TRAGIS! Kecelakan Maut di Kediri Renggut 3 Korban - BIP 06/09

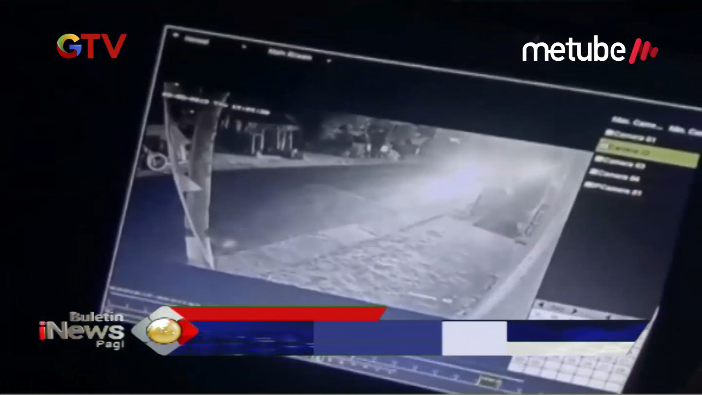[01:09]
Namun naas dari arah perlawanan melintas kendaraan truk,
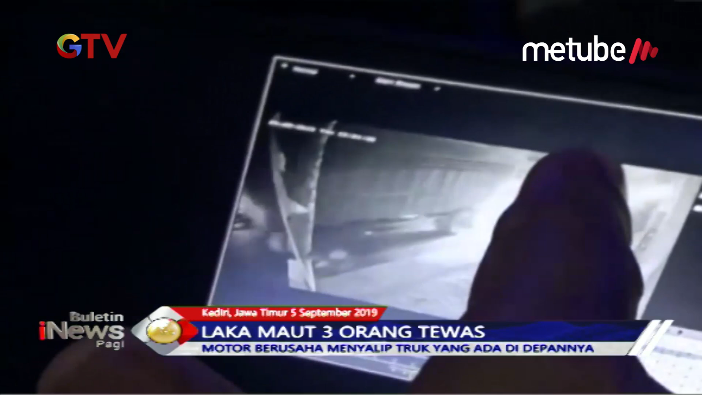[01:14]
lalu ketiga korban tersenggol dan terlintas ban belakang truk sebelah kanan.